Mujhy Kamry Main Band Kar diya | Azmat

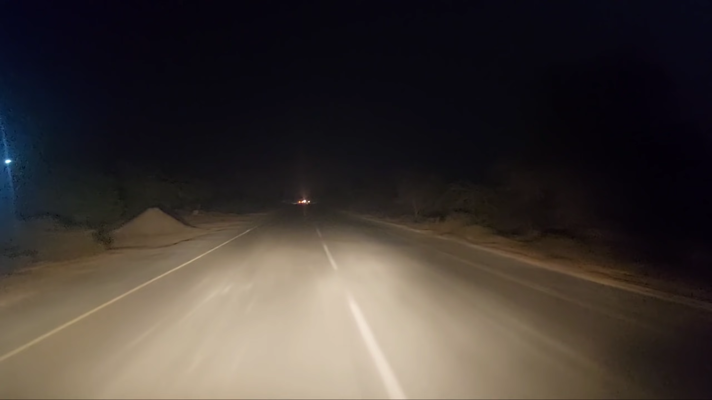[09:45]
سوئنگ الحمدللہ سفر کا آغاز ہو گیا اور ٹائم وہی اسی طرح سنسان روڈ اور سکوند ہے سفر انشاءاللہ انشاءاللہ یہ موٹسائیکل کی نہیں ٹریکٹر کی لائٹ ہے دیکھا
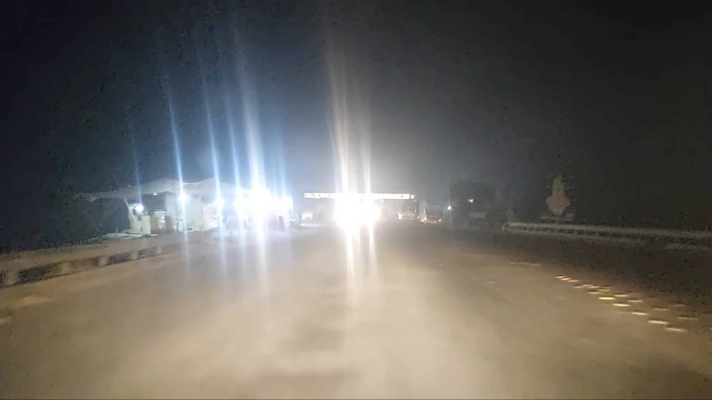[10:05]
تو یہاں آگیا جی ہمارے سفر کا پہلا دول پلیادہ گورنمنٹ کے خاتے میں ہماری طرف سے پہلا جاتا ہوا ٹیکس
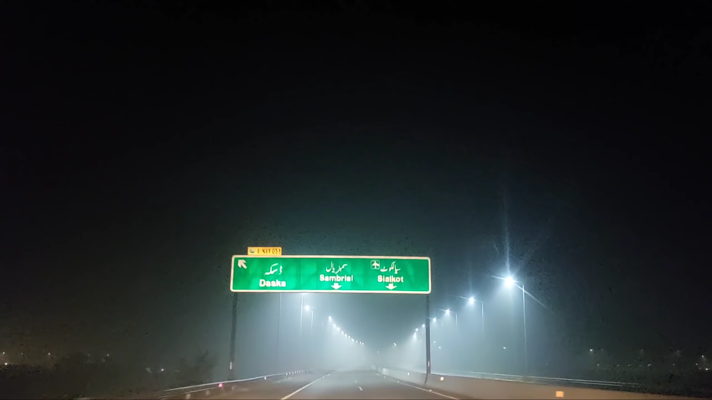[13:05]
یہاں ہم موٹر وے کو چھوڑ رہے ہیں دسکا جنگشن پر اور اس کے بعد ہمارا سفر ہوگا سیال گورڈ روڈ
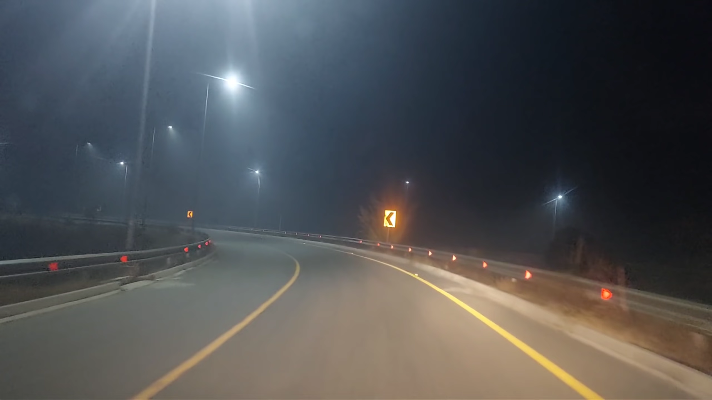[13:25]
سیال گورڈ کا یہ انتہائی مصروف روڈ لیکن وہی بات کے انیرہ ہونے کے ویاسے رات ہونے کے ویاسے بلکل خالی روڈ ہے حجر کی اذان کا ٹائم تقریباً ہو چکا ہے اور ہم الحمدلللہ خیریت سے آفیت سے پہنچ چکے ہیں سیال گورڈ ہم